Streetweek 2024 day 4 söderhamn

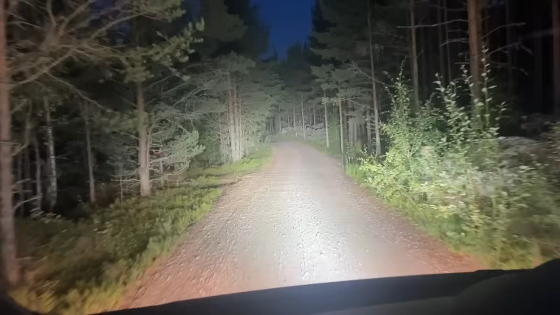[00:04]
Ja, det är inte annat än att man tror att man åker fel, men GPSen säger att jag ska hit. Och ljusvägen är snabbt en kvart, va? Vi får inte åka fort heller, för det är riktigt skakigt. Men ja, vi får se. Jag tyckte jag såg ett par lyser längre fram, så det kanske är rätt trots allt. Hoppas det, för det var ingen rolig väg där. Spännande, va?